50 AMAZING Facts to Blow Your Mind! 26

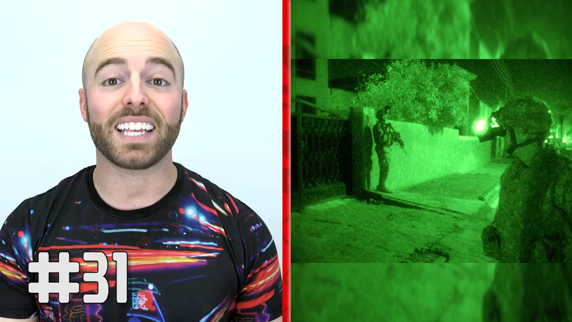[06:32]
One of the biggest reasons why night vision goggles are green is because the human eye is the most sensitive to light wavelengths near 555 nanometers, aka green, and can differentiate between more shades of this green than any other color. In 1923, Bobby the Wonder Dog trekked 4,105 kilometers across the United States to reunite with his owners after he got lost in Indiana during a family road trip.